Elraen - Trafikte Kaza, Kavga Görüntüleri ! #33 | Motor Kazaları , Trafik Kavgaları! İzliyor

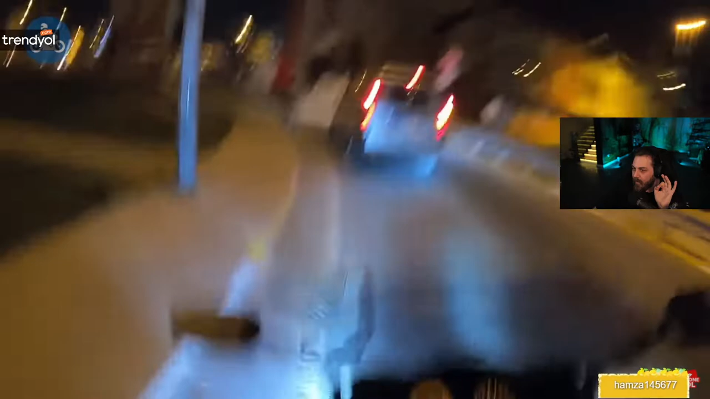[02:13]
Şimdi sinyali bir kere çok önceden vermiş. Ama sağ dönüş yok.
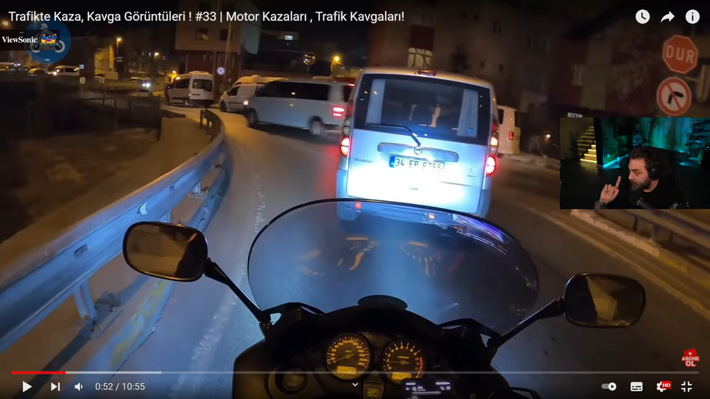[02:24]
Hayır, sinyali önceden vermiş ama sağ dönüş yok. Dönüş olmayan yerden dönmek istediği için araba da geldiği için aynı an hızlı bir fren yapmış. Motorcu da tripe girmiş. Ben mi yanlış şey yapıyorum? Dur bakayım. Sağ dönüş yok diyor, evet. Böyle bir duruma da yok tabii. Böyle bir dönüş de yok. Araç hatalı. Sinyal mevzusu değil bu. Burada dese ki dönüş olmayan yere niye dönüyorsun ve ani fren yapıyorsun dese tak.
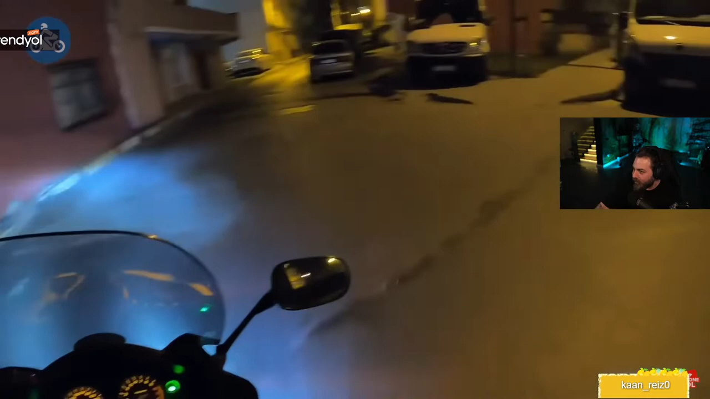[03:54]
Terse döndü, gördün mü? Tersen gidiyor. Konuşmaya gidiyor abi. Havadan mı gitsin? Sinyali döneceğin zaman mı veriyorsun başkan?